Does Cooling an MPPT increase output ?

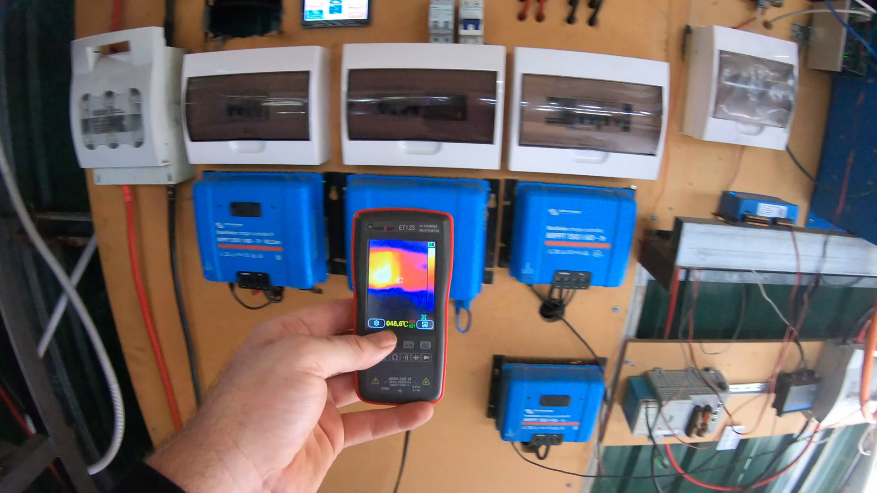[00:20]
it's within spec it's appears to be working okay but you know there's nearly 60 degrees coming out of this thing 58.6 there look
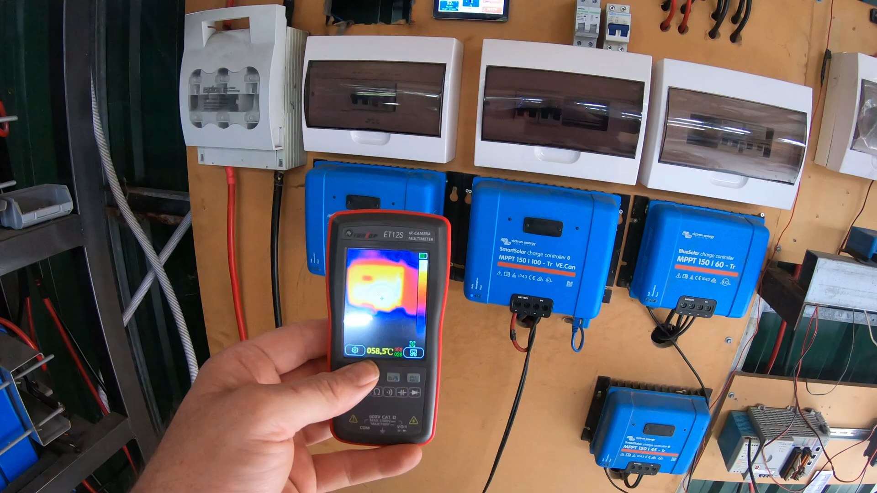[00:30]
On screen: spot 58.5°C
59.3 so yeah it's pretty warm really want to sort of bring that temperature down to try and make sure that this thing
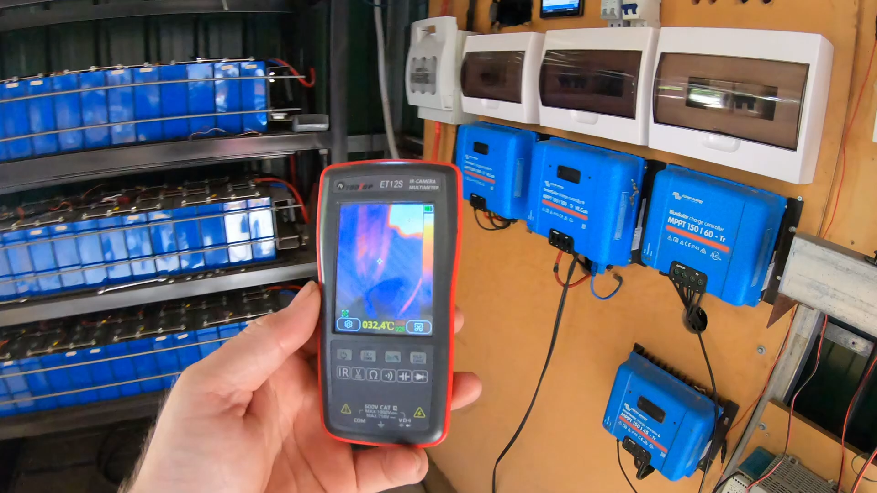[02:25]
On screen: spot 32.4°C
just while I was planning to 61 shit
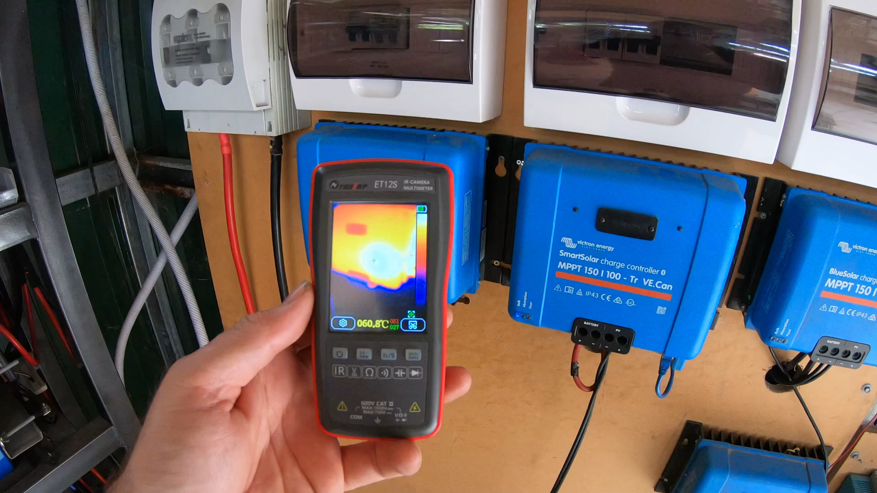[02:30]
62 just while I was planning to how I'm going to shut this down uh the sun peaked its head out and um